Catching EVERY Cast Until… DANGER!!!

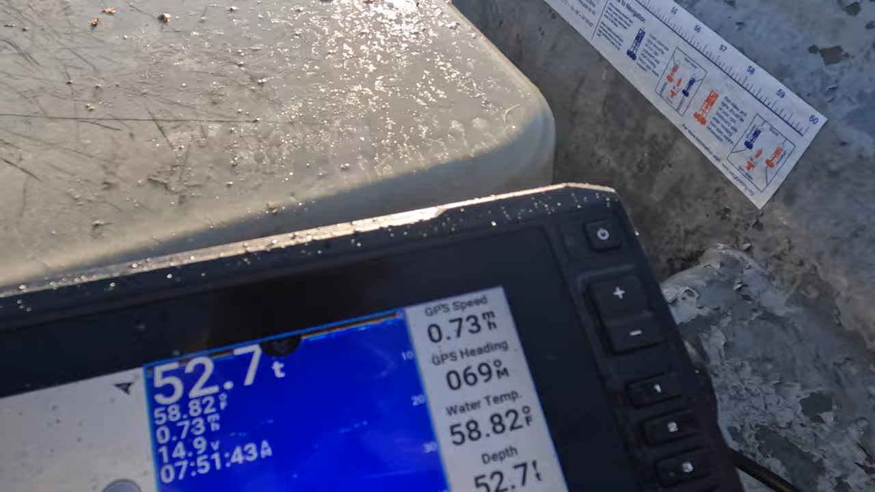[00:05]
On screen: water 58.82°F
Birds are working all over here beside me. So I said, well, what do you got to lose?
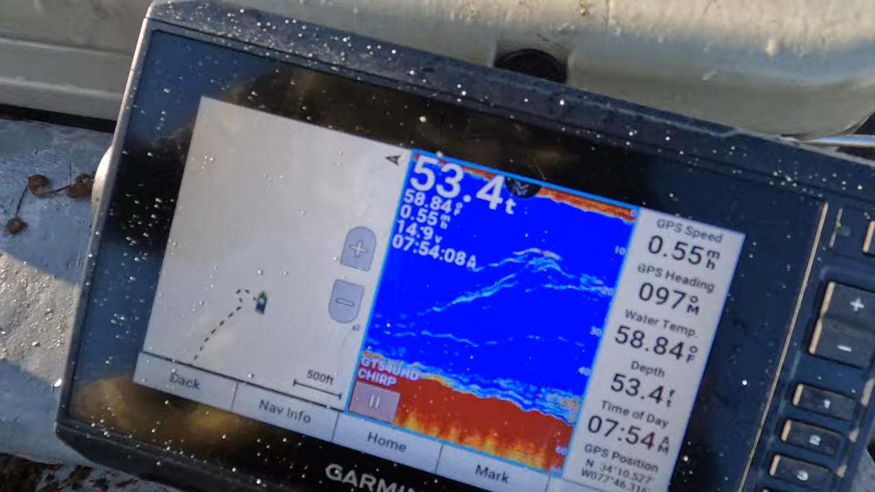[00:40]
On screen: water 58.84°F
Like that's good fish, whatever that is. And the birds are gone from this area.